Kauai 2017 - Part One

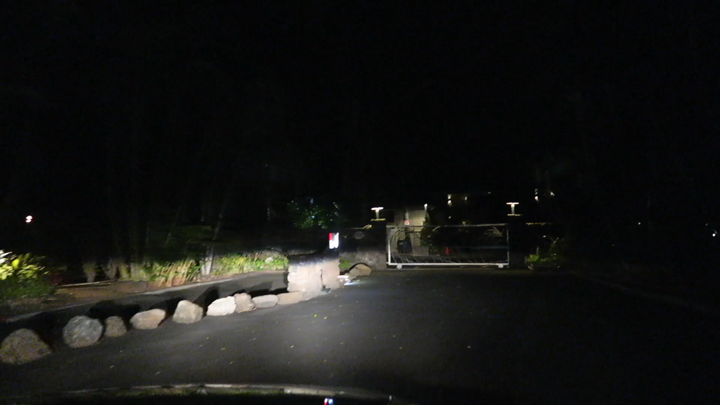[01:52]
because there was a gate that prevented most people from getting in.